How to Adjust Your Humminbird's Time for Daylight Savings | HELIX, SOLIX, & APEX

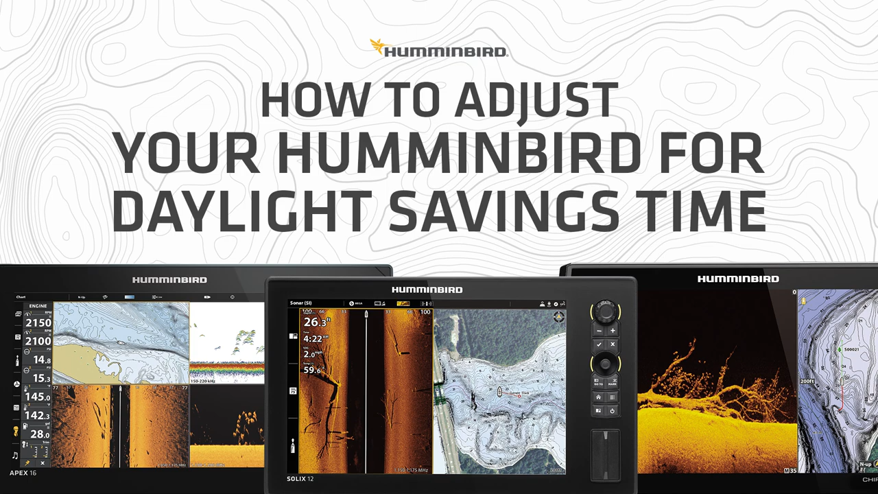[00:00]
Spring Forward is here, so let's make sure your fish finder's time is up to date.
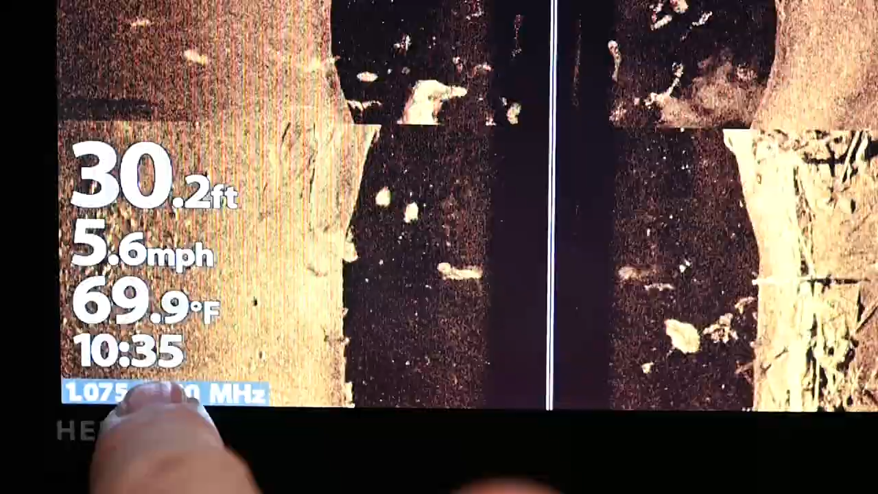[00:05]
On screen: depth 30.2 ft, water 69.9°F, speed 5.6 mph
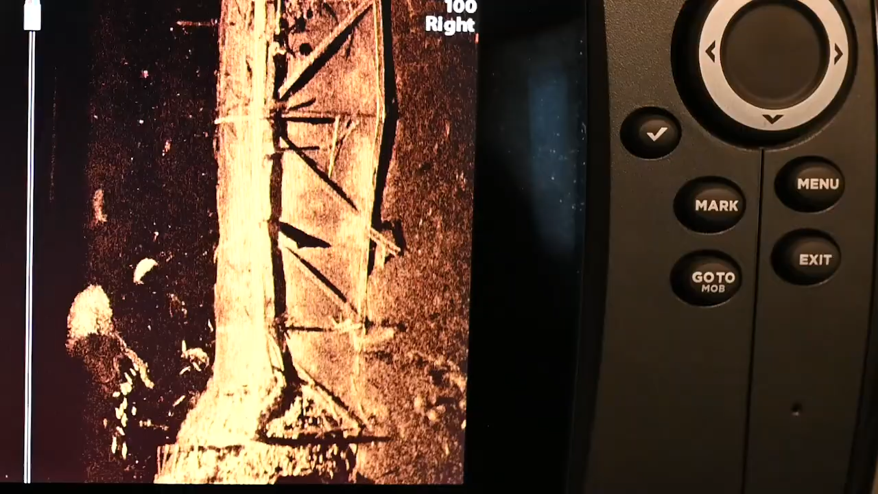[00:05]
On a Hummerbird Helix, you're going to press Menu twice, you're going to make sure you're in the Setup tab,
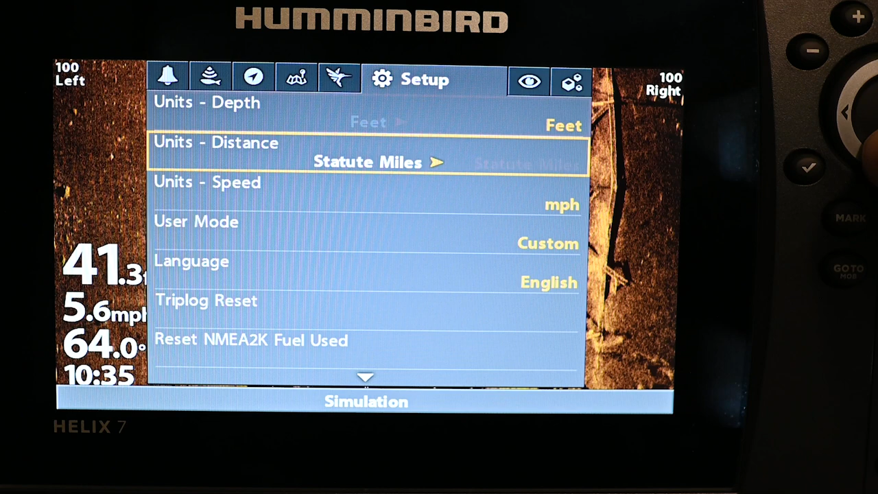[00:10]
and you're going to go down to the local time zone, make sure this is accurate,
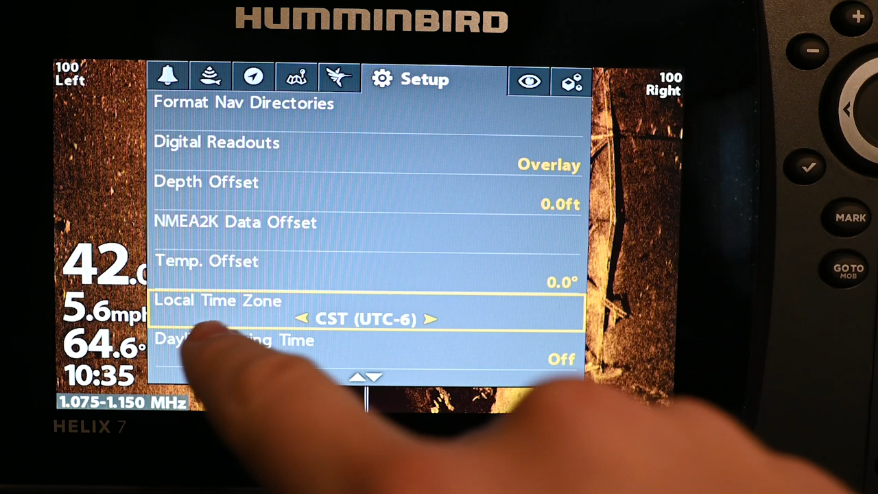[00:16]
On screen: speed 5.6 mph
and then go to Daylight Savings Time, and if it's turned off, you're going to want to turn that on.
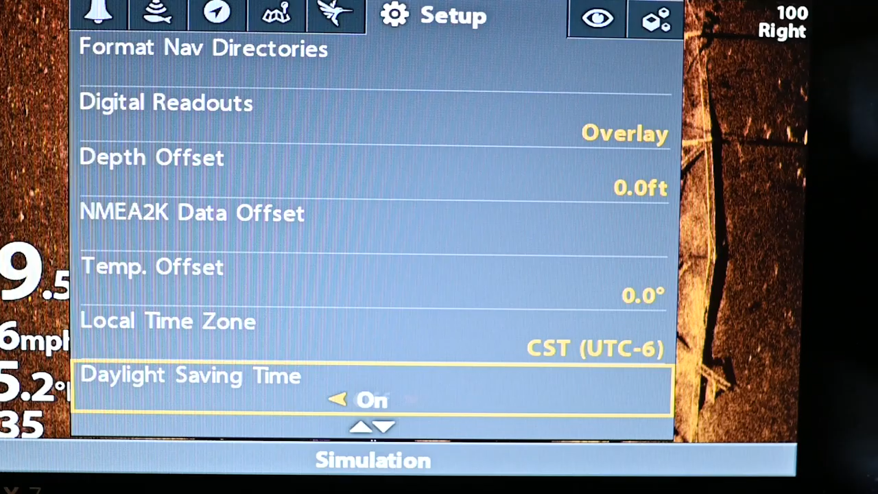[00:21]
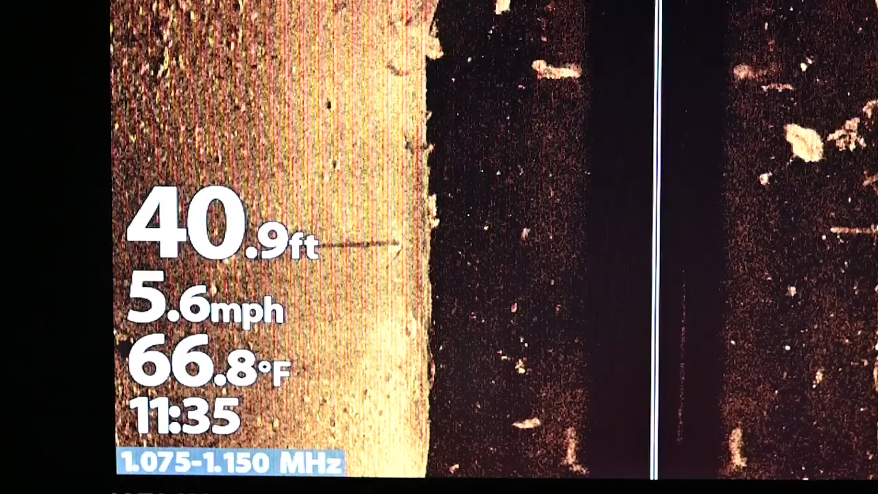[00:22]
On screen: depth 40.9 ft, water 66.8°F, speed 5.6 mph
Now the time should adjust one hour forward, and you're ready to go.